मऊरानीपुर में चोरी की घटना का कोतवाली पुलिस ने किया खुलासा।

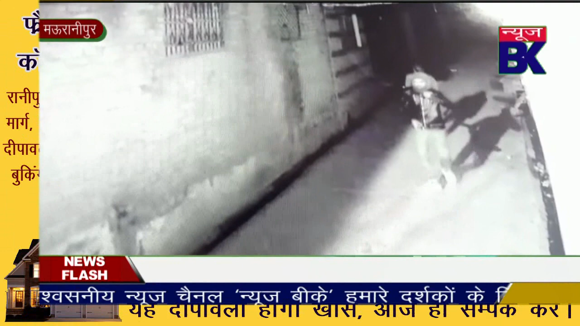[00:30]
में लगे CCTV कैमरे में कैध हो गई थी जिसके बाद कोतवाली पुलिस ने मामले को